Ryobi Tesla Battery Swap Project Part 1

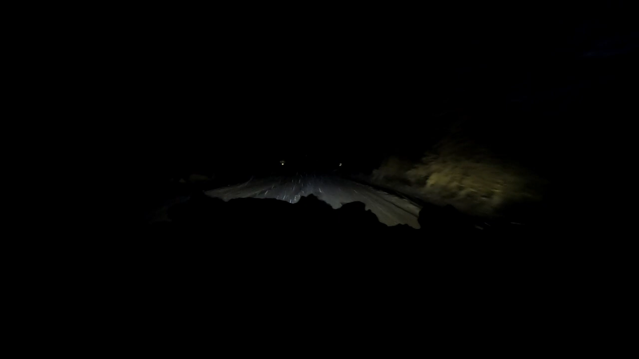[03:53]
I see tracks on the left there from another car that had gone in that lane. But wow, this is really snowy.
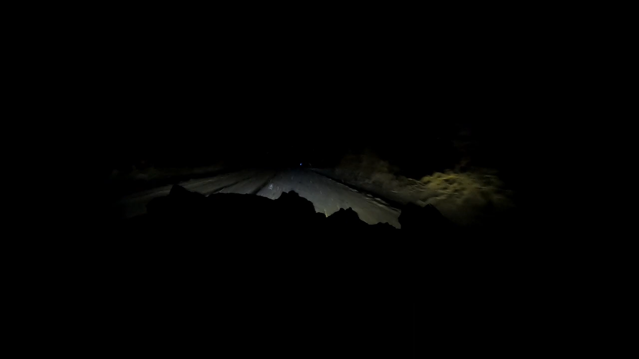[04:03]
Actually, this is also a good time to show you the difference between my diode dynamics fog lights and without. So there's without.